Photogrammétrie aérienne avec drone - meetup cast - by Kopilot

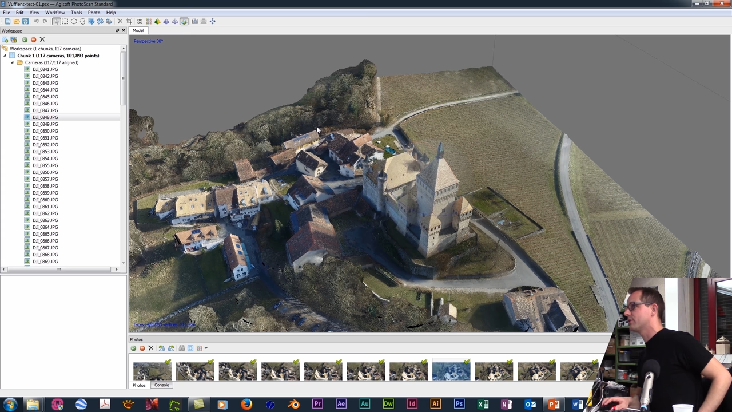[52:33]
voyez même le niveau de détail qu'on a sur les maisons ici c'est assez impressionnant et puis alors devant c'est un peu triste parce qu'il y avait des arbres etc et puis on n'a rien récupéré on a récupéré juste les ombres des arbres mais on n'a pas récupéré les arbres donc on a des défauts mais on va dire pour le voilà les deux heures qu'on a passé sur le terrain
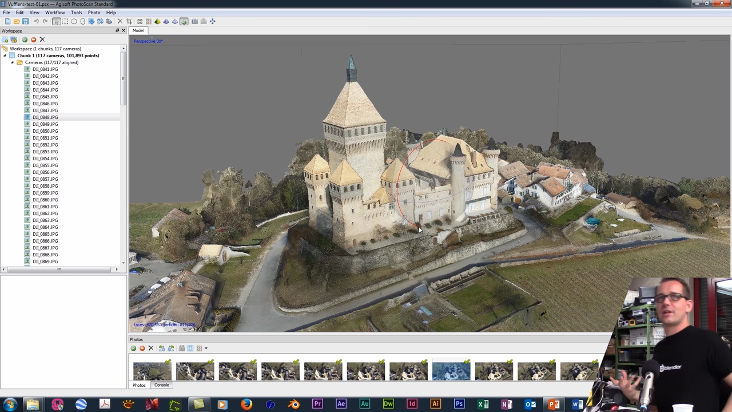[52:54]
l'utilisation simple qu'on a fait du logiciel on arrive à un résultat qui est que je trouve assez excitant
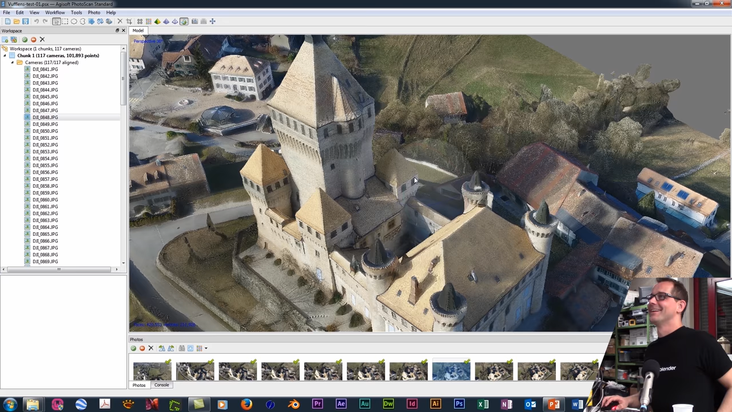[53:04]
et mais là voilà Greg avait insisté pour qu'on fasse ce petit décrochement sur la façade il sort vraiment super bien on a on a l'intérieur
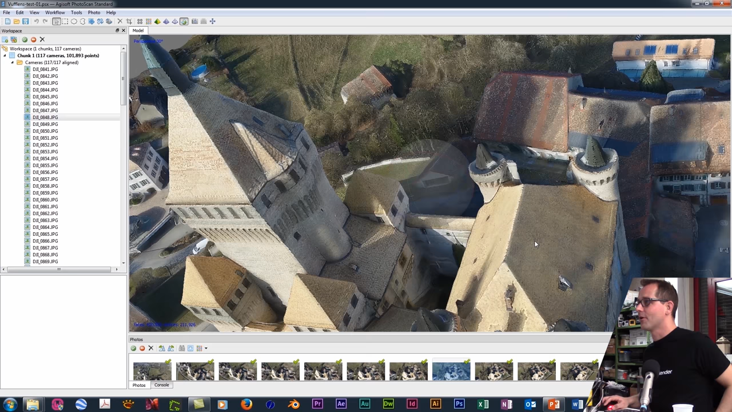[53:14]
non on n'est pas descendu dans la cour mais vous voyez qu'on a récupéré des détails dans la cour
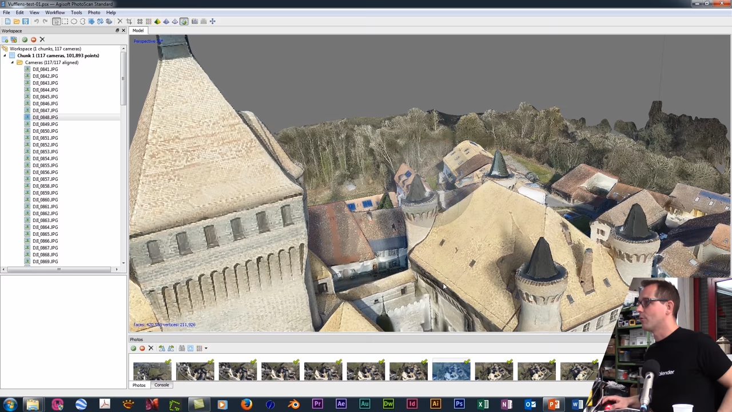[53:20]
alors oui la géométrie n'est pas parfaite mais bon on a récupéré dans la cour vraiment des éléments
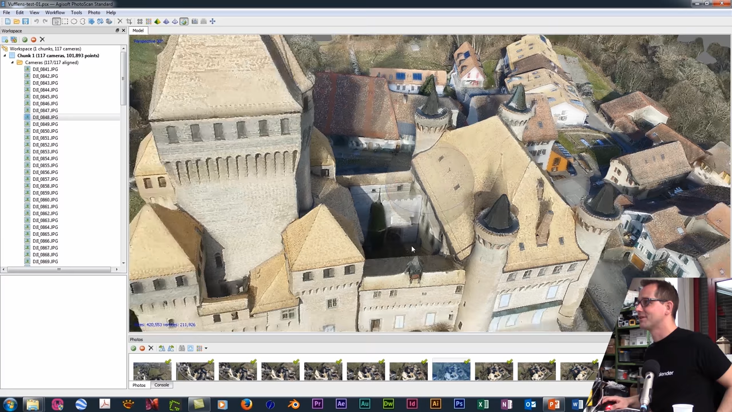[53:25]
qui sont intéressants donc là si vous allez regarder sur Google Earth ils n'ont pas fait ça ils ont une géométrie beaucoup plus simple forcément parce que ils n'ont pas le monde entier en 3D non ils n'ont pas le monde entier en 3D mais pour
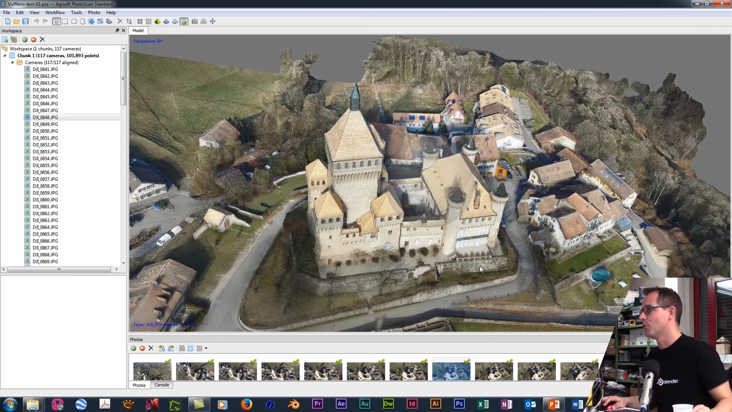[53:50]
le coup ils ont un château de Vuflon qui est non mais il n'est pas dégueulasse quand même par contre ils ont une géométrie qui est lise, qui est clean ils ont un vrai château pour les enfants c'est marrant parce qu'il nous a même capté vous voyez on est là posé dans le terrain
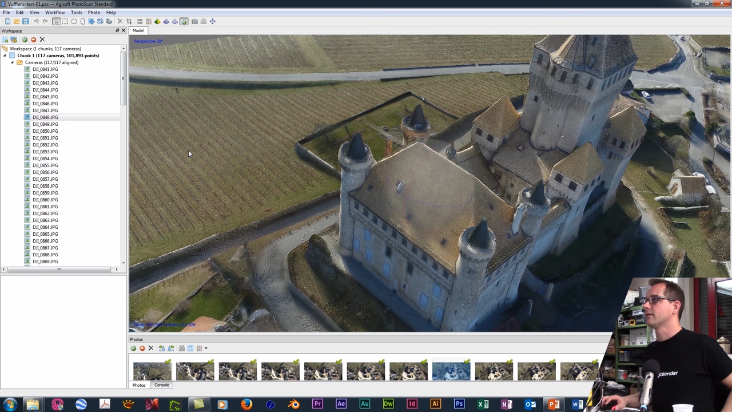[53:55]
exactement où on a été chopé donc en général le test qu'on avait fait à Echalon au stand de tir qui était super super beau là ils nous avaient carrément on a fait beaucoup plus proche moins haut,
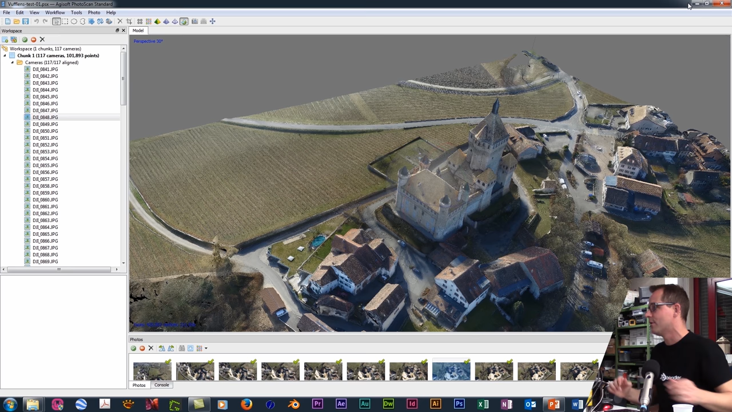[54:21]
moins d'altitude et puis on n'était pas modélisés mais on apparaissait sur la géométrie pas beau mais enfin dans le nuage de points pas sur la géométrie derrière mais dans le nuage de points par contre ils ne reconstituaient pas de géométrie il y avait trop peu d'infos il aurait fallu qu'on fasse un petit tourniquet autour
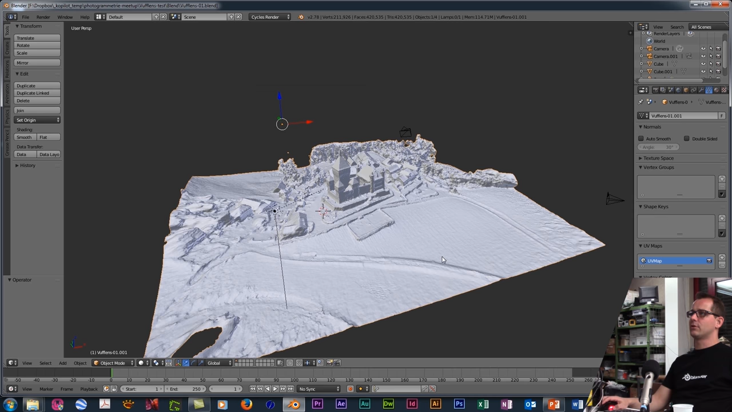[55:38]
dans Blender alors vous voyez le carré que j'avais délimité quand on va dans Blender c'est clair qu'en
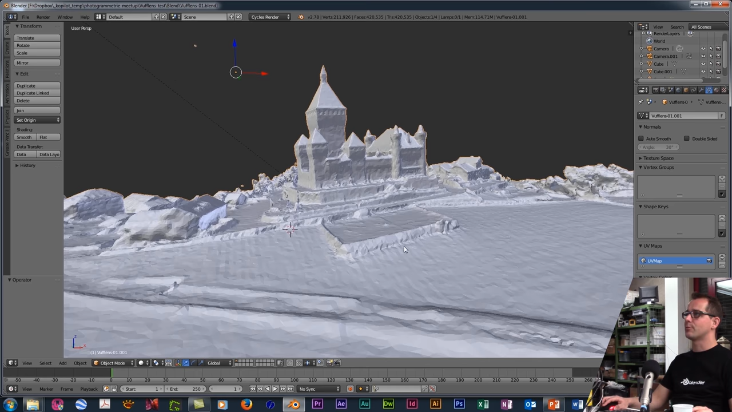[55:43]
s'approchant on remarque on voit le donjon on voit les petites fenêtres du donjon on reconstitue quand même assez bien le château l'arrière il est un peu pourri forcément parce qu'on a on a peu de photos puis on ne s'est pas du tout concentré là dessus